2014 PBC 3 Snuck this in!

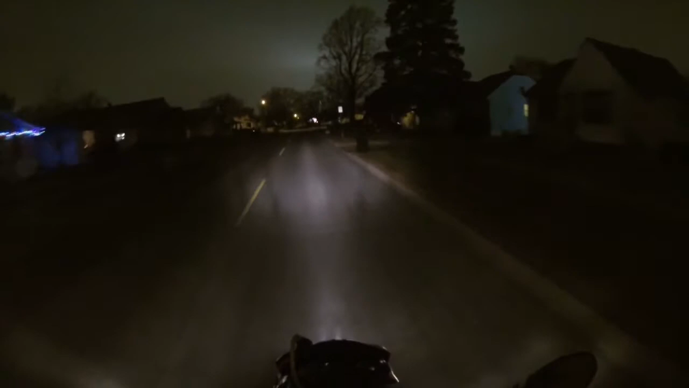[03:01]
and you guys can see my windshield i don't i don't i don't really have a windshield
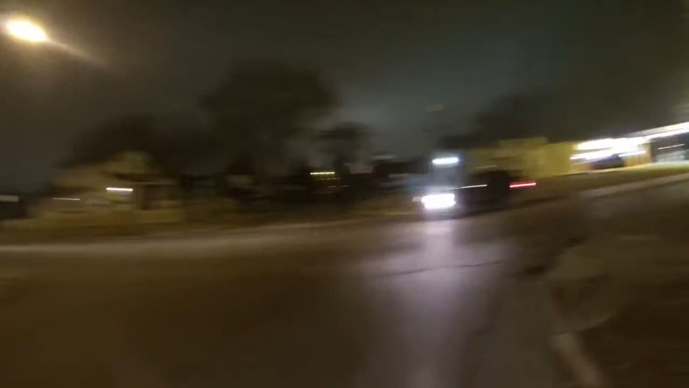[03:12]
and i don't have the little gay mitts that some of the other guys have
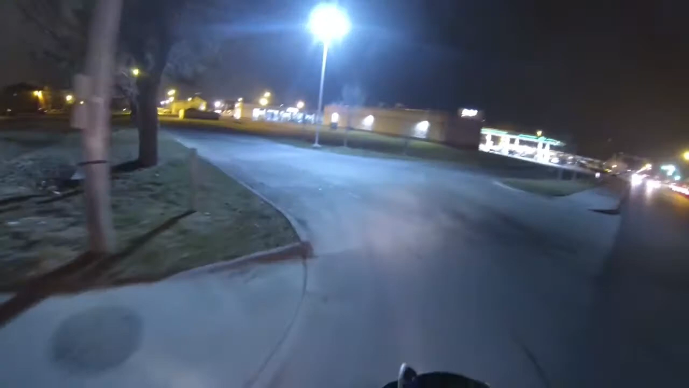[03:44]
but you're seeing this traffic because i'm out i'm out on a tuesday night not a uh after midnight uh not an after midnight run which will be proven by the upload on this
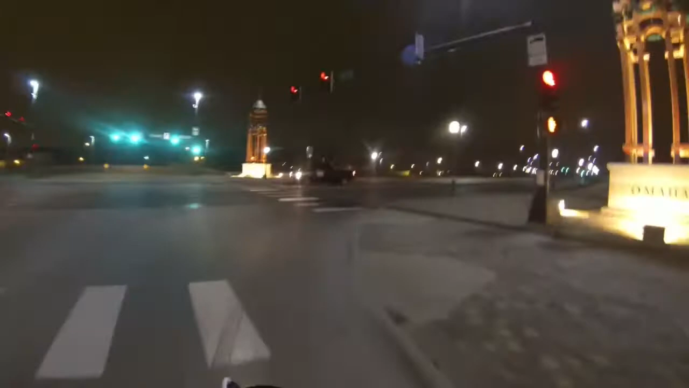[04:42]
because it looks like it's already 31 degrees here but there's so much concrete over here that uh naturally it's gonna hold the heat not that we had any sunshine today but
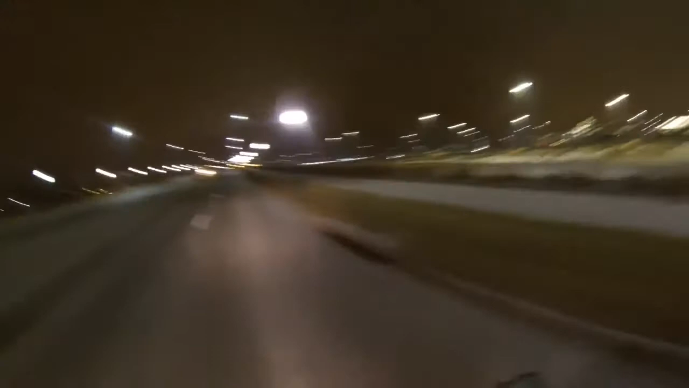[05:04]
all right i gotta shut up 10 degrees difference
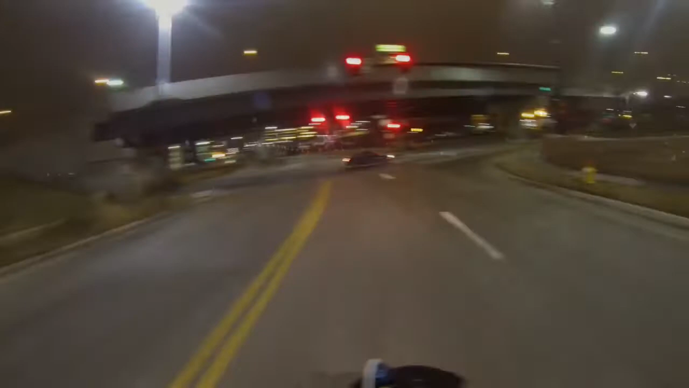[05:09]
let's see if it goes up any more 36.1 yeah staying right there all right
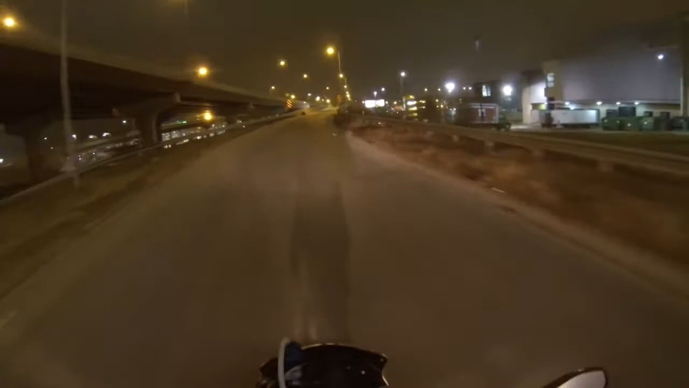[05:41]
i gotta put some distance behind between me and this fuckwad behind me
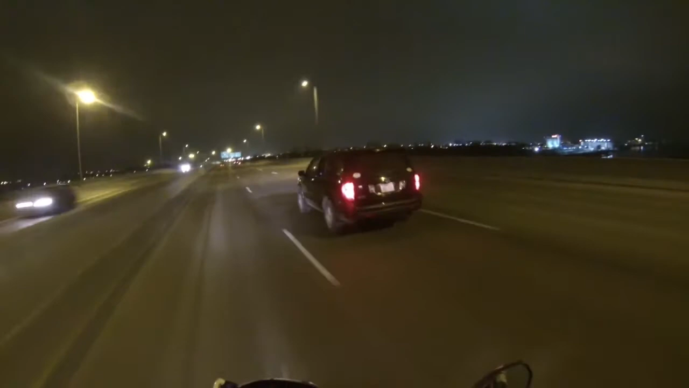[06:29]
oh and she gives fucking bitch fucking bitch driver gives me the thumbs up when she goes by me hey you fucking harebrained fucking bitch